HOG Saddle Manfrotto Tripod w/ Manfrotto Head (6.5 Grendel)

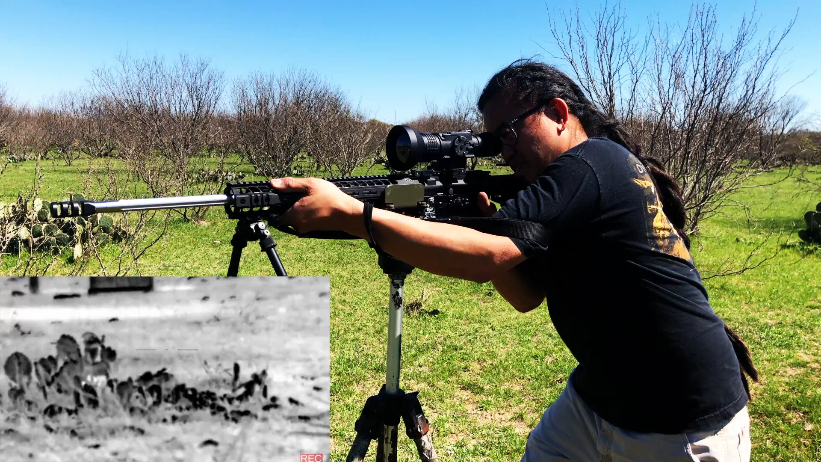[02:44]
And I've got a rock at exactly, let's see, that board is at 71 yards. So I'm going to guess we're rightly at about 65 yards. Look how still this is. Let me hold my breath here. here.
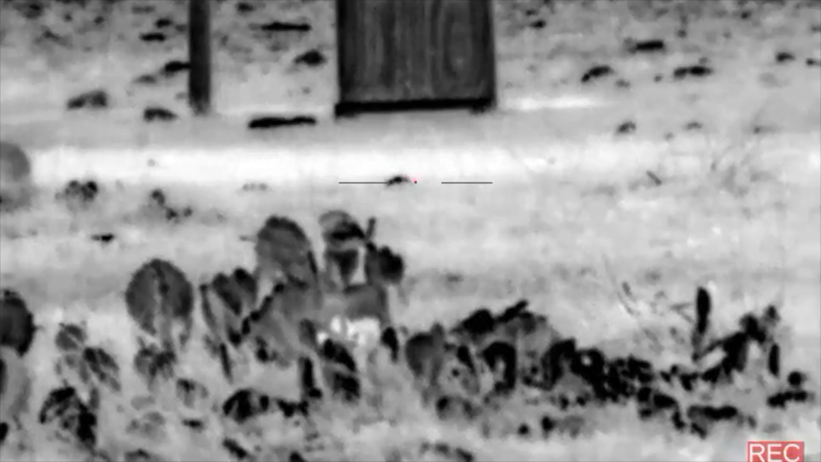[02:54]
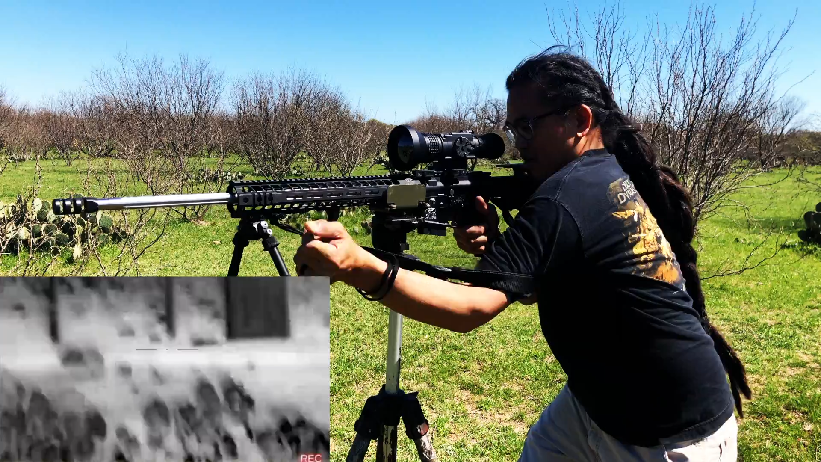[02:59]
Now this is unsupported.
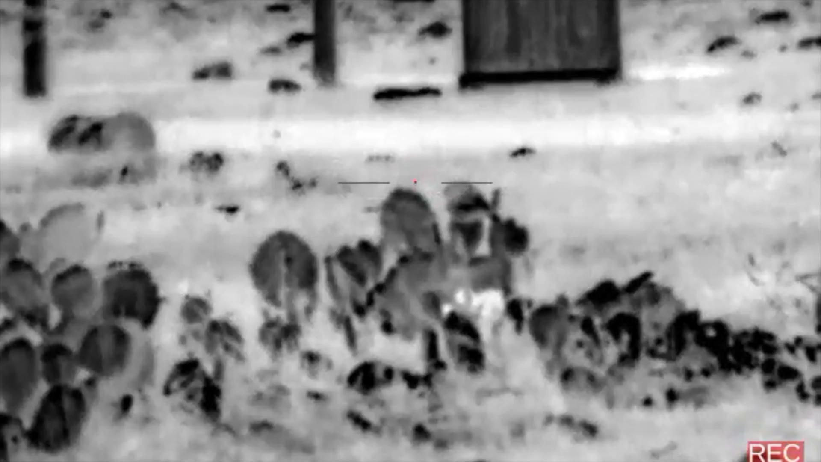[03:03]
See a little bit more of a sway. Then go back to supported again.
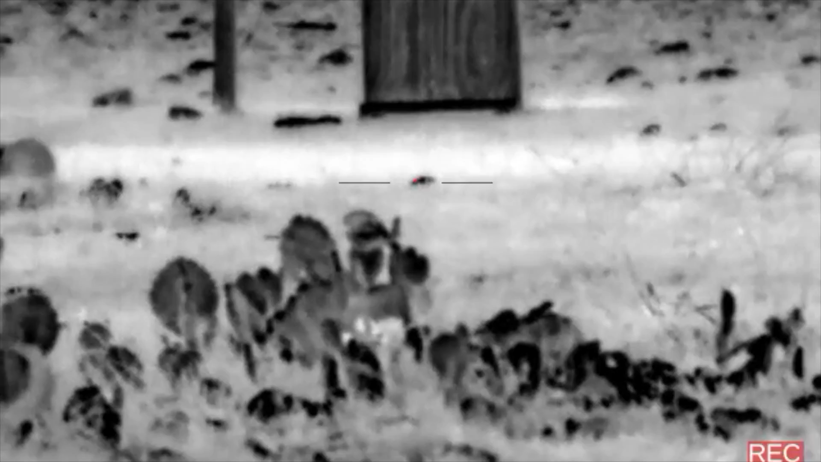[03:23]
Definitely a much more stable system. Get you a good shooting system and you'll be able to take long range shots like I've been doing at longer distances. The system's awesome. I got a question for you guys who run tripods that mount your gun on a ball joint all the way down here.